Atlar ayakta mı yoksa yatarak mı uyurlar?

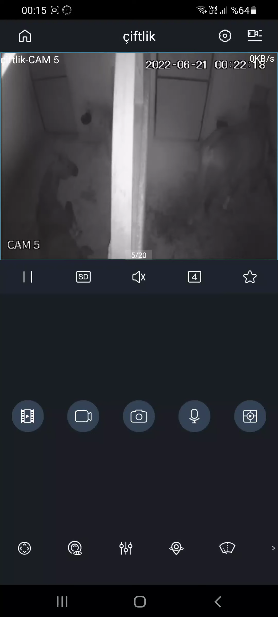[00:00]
Evet yeni bir videodan herkese selamlar arkadaşlar. Bugün videomuzun konusu atlar ayakta mı uyur yoksa yatarak mı uyur bu olacak derken gördüğünüz üzere soldaki atımız yatarken birden ayaklandı. Evet şu anda kamera sistemiyle ahırlarımızı izliyoruz. Şöyle teker teker geçeceğim. Gördüğünüz gibi atlarımız bir tanesi sol taraftaki yatıyor. Ayağından gördüm.
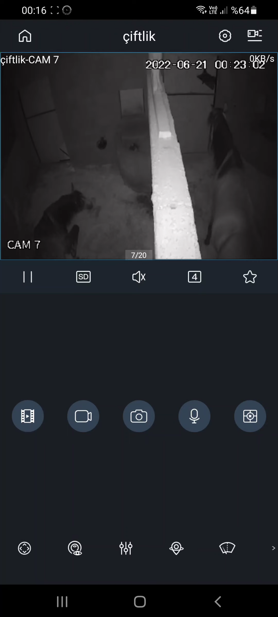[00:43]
Sağ taraftaki de ayakta. Şöyle ufak ufak geçeceğim. Aynı şekilde soldaki atımız yatarken sağdaki atımız ayakta uyuyor. Şu anda saat gördüğünüz üzere 12 çeyrek. Evet şöyle ufak ufak geçelim. Ovayı da göstereceğim size. Yine aynı şekilde atımızın biri uyurken diğeri ayakta. Yani kimisi yatmayı tercih ediyor. Kimisi ayakta durmayı tercih ediyor. Ova genelde ayakta uyuyor. Ama şu anda mutlaka yatıyordur hala. Gördüğünüz gibi burada da bir atımız yatıyor. Devam edelim. Evet Ova Hanım gördüğünüz üzere sağ taraftaki kameranın sağ açısında kalınan at.
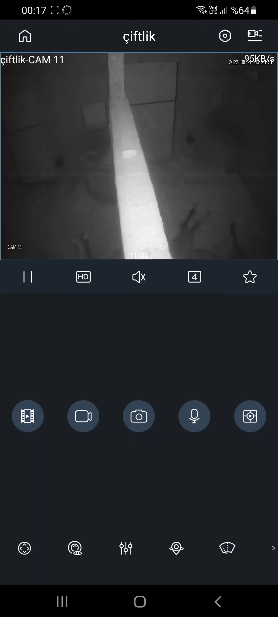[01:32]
Şöyle bir tık daha sağa kaydıralım. Bakalım. Evet bir atımız yatıyor bir atımız ayakta gördüğünüz gibi. Yani arkadaşlar atlar daha önce ben bunu topluluk kısmında da paylaşmıştım. Yarı yarıya yani canı ne istiyorsa onu yapar. İsterse ayakta uyur isterse yatarak uyur.
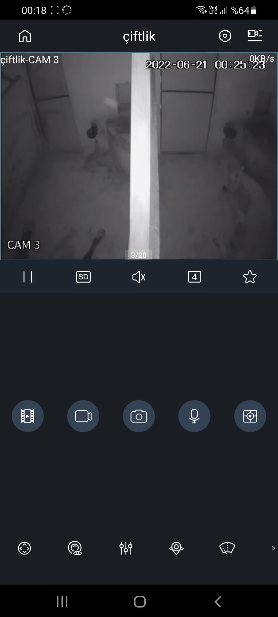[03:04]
Ben böyle izlerken geçen gün ovayı kamerayı biraz geri sardım. Bir iki dakika. Bir baktım. Ova yerdeymiş meğerse. Yerden kalkmış. Yani atlarımız gördüğünüz gibi. Kimisi uyuyor. Kimisi ayakta. Evet arkadaşlar. Atların kendi tercihlerine kalmış. Atlar iki şekilde de uyur.